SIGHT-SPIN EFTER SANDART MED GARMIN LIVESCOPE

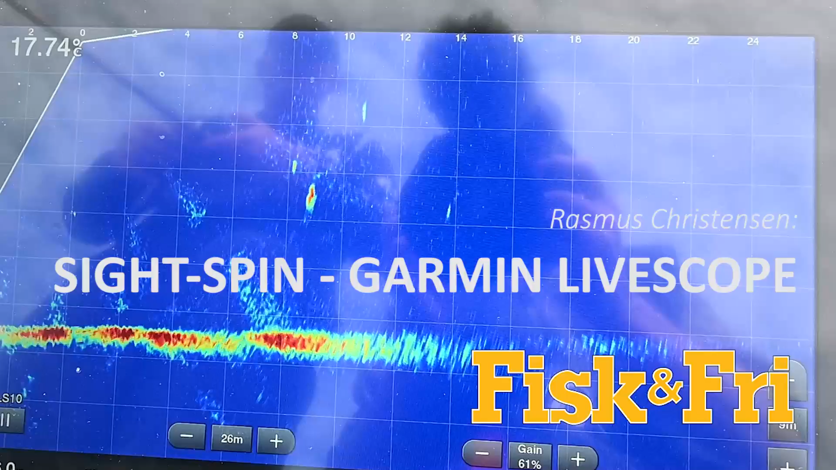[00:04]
Og min arm ned til fisken. Stopper en halv meter over, så bøjlen over. Prøver at tage min indspilling.
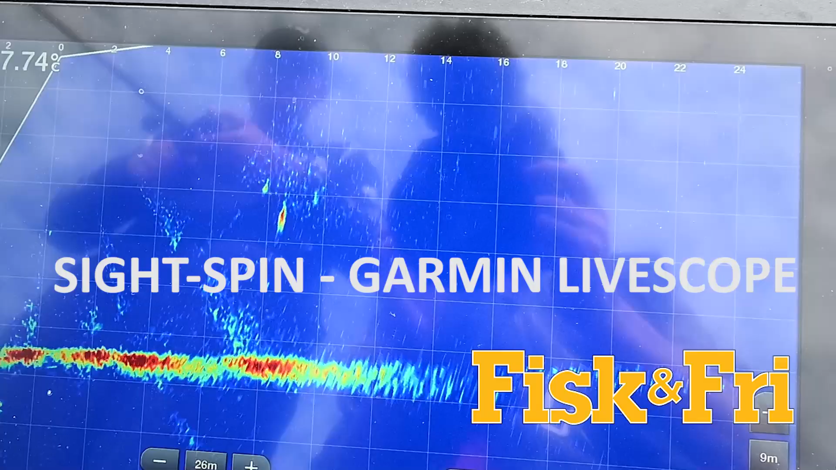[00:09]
Lige i toppen af fisken. I den mudder vand her. Der er nogle nyk. Hop!
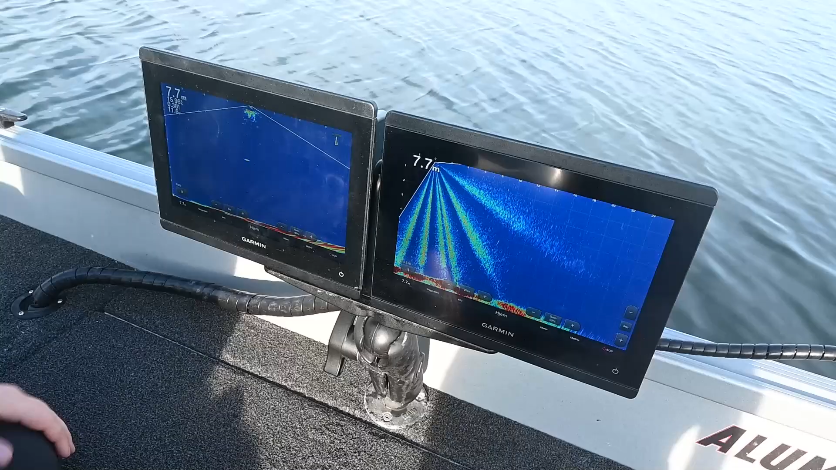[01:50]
På den måde kan jeg se fisk på begge sider, og den måde ligger mig lige på dem. På den anden skærm der har jeg Garmin LiveScope. Den bruger jeg til at se fremadrettet. Nullet heroppe, det er hvor båden er, og så ser jeg 26 meter frem og en lille smule tilbage. Nogle gange skal man lige indstille det efter, hvilken vand du fisker på og temperaturer, og der er kommet mange ting, jeg ser. Så for eksempel LiveScope her, der er masser af støj, og der er de her TVG-stråler.
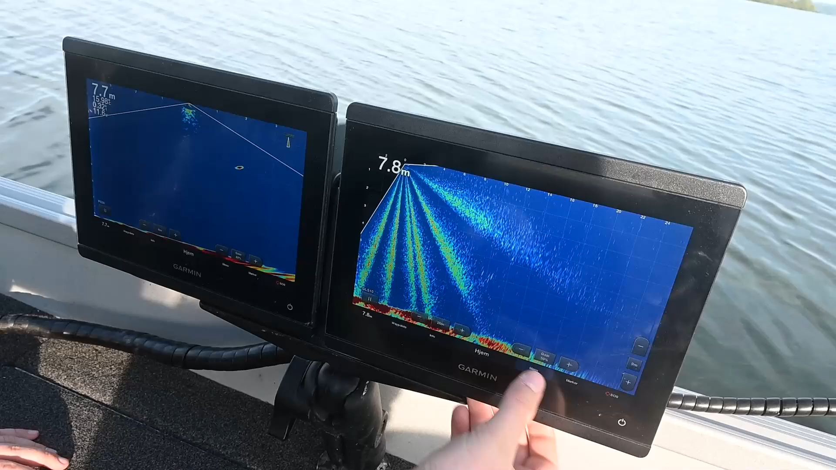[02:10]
Her går jeg ind i Ecolos opsætning, trykker TVG og sætter den på høj for at fjerne det overflødige stråler. Og samtidig så er der masser af støj på.
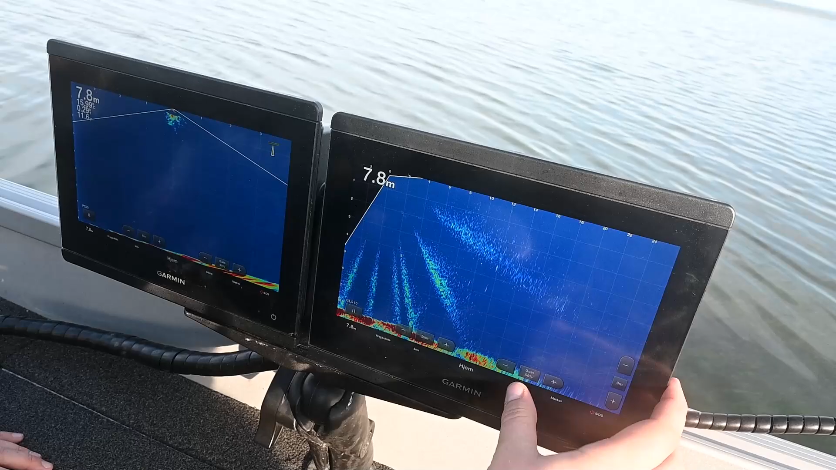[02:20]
On screen: depth 7.8 m
Jeg kan skrue ned for gainen selvfølgelig for at fjerne det, men for at fjerne det andet unødvendige, går jeg støjreduktion og regulerer lidt på det. Jeg kan sætte den imellem, eller jeg kan helt opsætte den i høj.
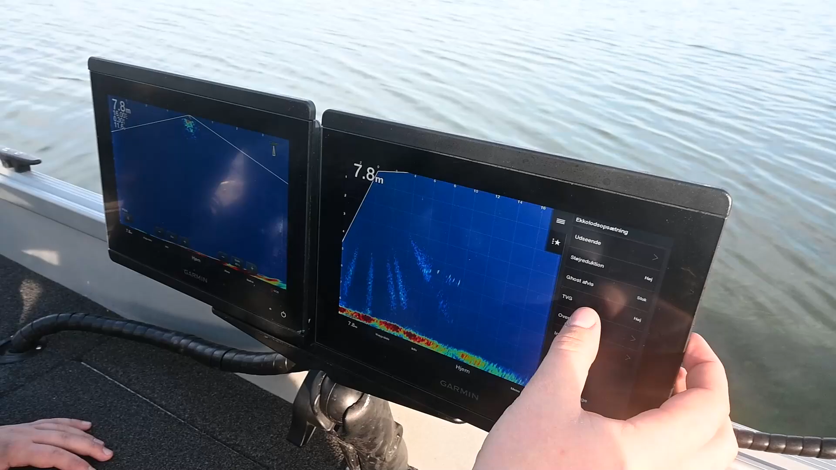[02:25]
On screen: depth 7.8 m
Det fjerner en masse støj, men derudover der gør det selvfølgelig også, at du ser fisken lidt mindre.
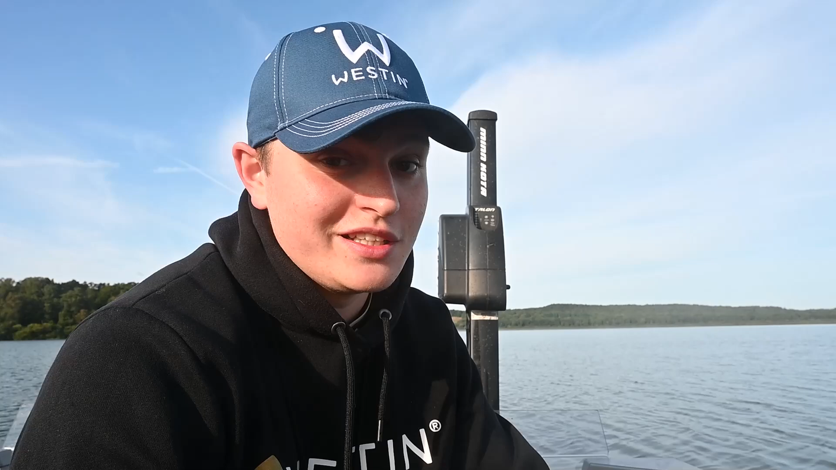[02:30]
Så det er en smagsag, og det skal indstilles hver tur. Når jeg ligger og afsøger områderne for at finde fiskene, så holder jeg typisk øje primært med livescopen og sejlskatten.
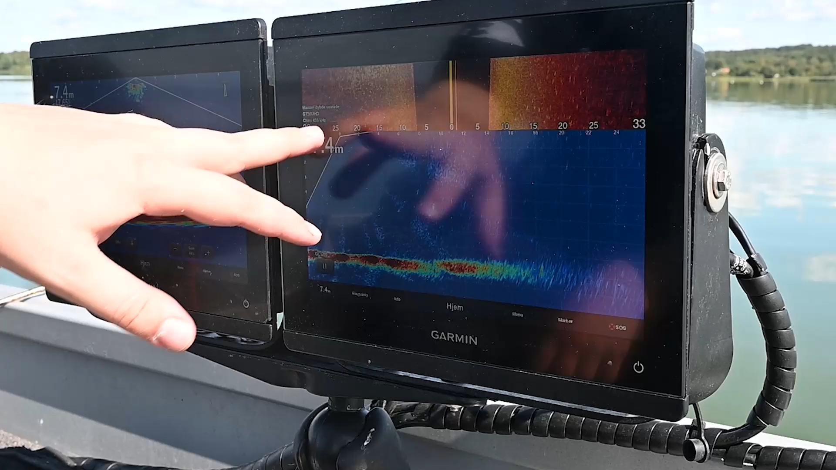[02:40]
Der kommer også en gang imellem nogle enkelte fisk på en optics. Men tit og ofte ser du dem herovre først. Og det er ret simpelt det jeg gør. Jeg ligger bare i en søge lidt zigzag bevægelse. Jeg ligger med benzinmotoren. Så er der 3 knop eller sådan noget. 2,5-3 knop. Og ligger og søge lidt zigzag. For at livescopen har en smal vinkel. Får den bredeste spektrum. Og ser flest mulige fisk på vejen.
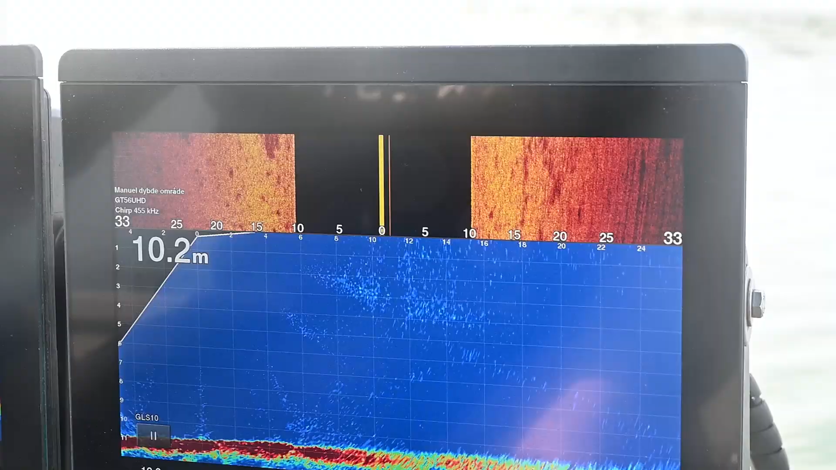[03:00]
On screen: depth 10.2 m
Altså jeg ser min store fisk 50-60% af gangen på den. Det den gør egentlig er, at båden er i nullet, og så scanner den ud til siderne. Du kan se, jeg kan se 33 meter til hver side af båden. Det er det bunden, alt det er det frivandet. Alle aflange gule streger, der kommer, der har samme farve som den her inde, det er store fisk. Hvis jeg ser en stor fisk stå til en af siderne, så kan jeg se, hvor langt ud til siden står.
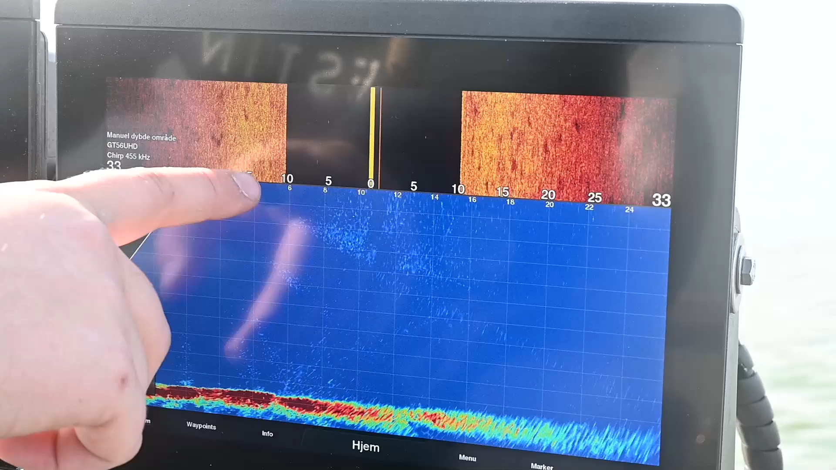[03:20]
Ser jeg for eksempel en fisk her omkring bunden her, 10 meter ude, så ved jeg, at den står 10 meter ud til bagbord. På den måde kan jeg dreje båden, og forhåbentlig se den på livescope, som kigger fremad, hvis der er stor fisk.
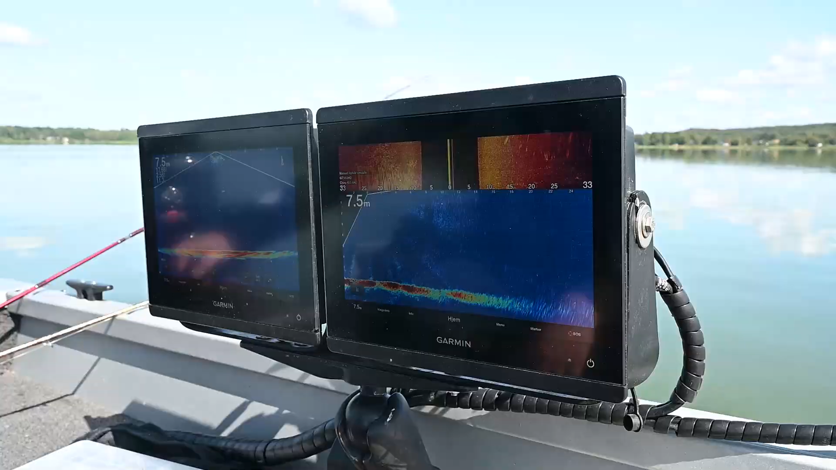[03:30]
On screen: depth 7.5 m
Når jeg så ser en fisk, vil jeg typisk sætte bak. Bremse båden, så fisken bliver stående ude, og så løber jeg foran og kaster den, forhåbentlig fanger den.